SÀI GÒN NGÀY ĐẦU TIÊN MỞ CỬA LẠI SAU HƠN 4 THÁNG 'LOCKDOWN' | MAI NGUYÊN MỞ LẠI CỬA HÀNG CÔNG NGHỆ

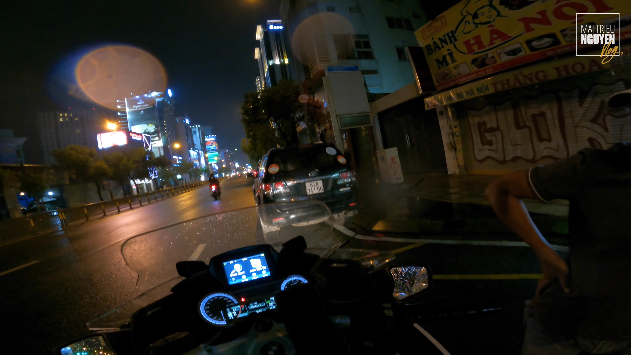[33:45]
Chiếc này lâu lắm rồi không chạy không vậy? Dạ lâu lắm không chạy. Quá đẹp xe. Đường vắng quá, nẹt cái rồi cho nó Covid rồi nó có bay quá không?
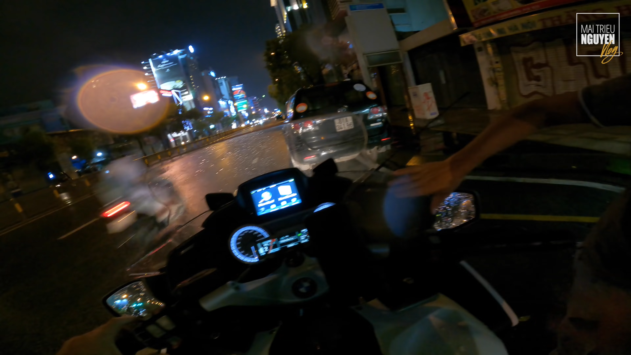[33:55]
Mấy lớp cao su là mưa không xin nha. Dạ không xin nha. Chuẩn bị về anh? À, chuẩn bị về đây.
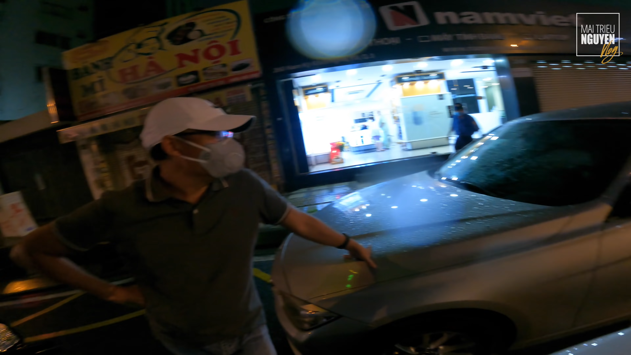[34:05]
Cơm nước rồi chưa? Hả? Cơm nước rồi chưa? Thôi em về, bữa nào rảnh uống cà phê. Ok. Rồi, bảo trọng, sức khỏe. Hai mũi rồi chứ ạ? Đầy đủ anh, thẻ xanh đầy đủ. Rồi, đây nha anh Nguyễn.
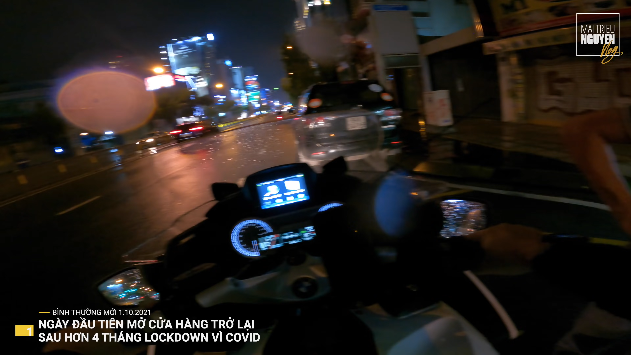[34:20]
Rồi, bye bye anh Nguyễn. Ghé thăm ông anh Nguyễn bên cửa hàng Nam Việt. Anh ngồi ở trong, lâu lâu đi qua nẹt nẹt bô một cái anh chạy ra nói dốc vài câu xong rồi về, trên đường về nhà trời mưa bay bay các bạn, đường vắng
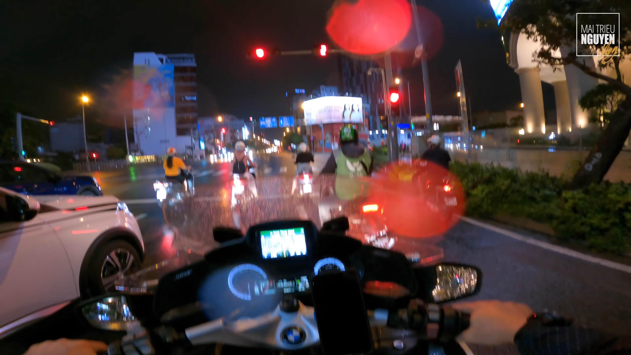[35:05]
Arakamovic cho nên là nó rất là mạnh, cái lực mạnh lắm. Lâu lâu nẹt cái cũng sướng lắm, nghe sướng lắm. Nhưng mà ở trong phố nẹt sợ ta chửi. Bên Mỹ thì nẹt ra xa lộ thì nẹt đã à.
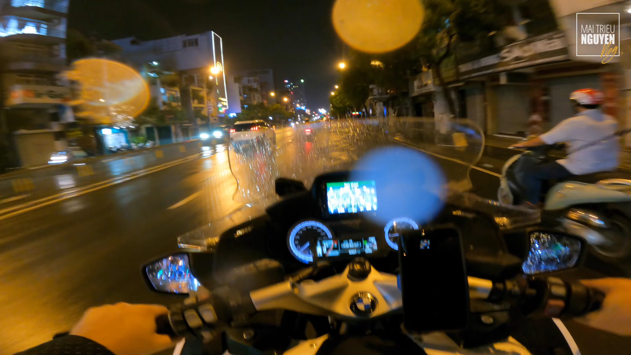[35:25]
Chạy chiếc này thì nó cũng tương tự giống như Can 6 vậy đó. Nhưng mà máy boxer nó vui vẻ hơn Can 6. Nhưng mà cảm giác ngồi, cảm giác chạy nó cũng gần giống nhau. Nhạc nhẽo rồi đồ chơi rồi đầy đủ hết. Cái đèn chớp chớp chớp đỏ nhìn ghê không?
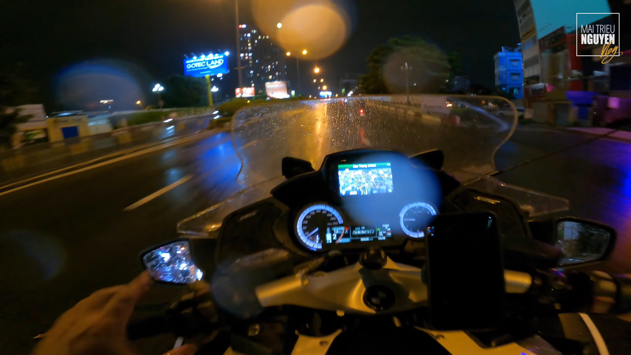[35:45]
Đó thì nó chỉ cái lớp sau đang là 1.8kg, 1.88kg ha. Nó hơi yếu cho nên nó hơi nó báo vậy đó, chứ không có gì hết. Mai mình sẽ bơm lên nó 2.4kg.
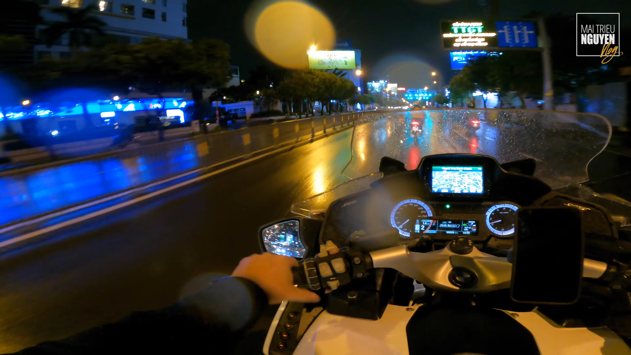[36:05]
Rồi. Đường phố vẫn chưa đâu, vẫn còn gọi là vắng vẻ ha.
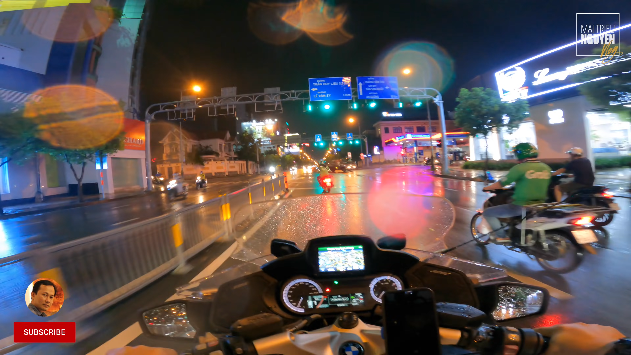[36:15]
Hai có nhu cầu thật sự mới đi chứ giờ cũng không ai rảnh mà đi ra đường lòng vòng đâu. Cho nên nó vẫn còn điều hiu lắm. Rồi hết một ngày đầu tiên.